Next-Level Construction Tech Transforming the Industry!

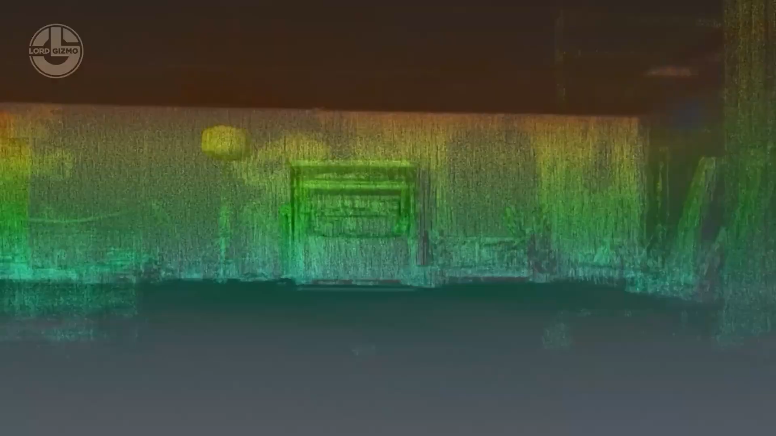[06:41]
It maps the area with pinpoint accuracy and even stores the data for 24 hours.